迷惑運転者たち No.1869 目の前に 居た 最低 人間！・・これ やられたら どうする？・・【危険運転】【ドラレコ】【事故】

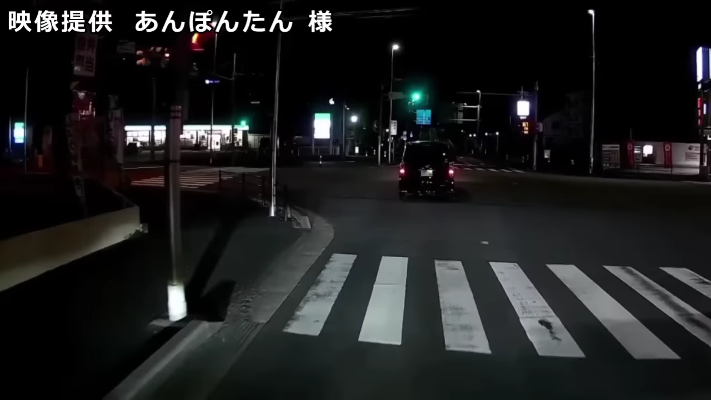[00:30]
ナンバー36だって、相模ナンバーだったの。おい、コンビニ寄るんだったらよ、コンビニのゴミ箱捨てろよ、おい。うわー、クソな大回りしやがって。335、相模335、ひらがなわかんねえや。あ、くそんじゃねえな、ほんとなー。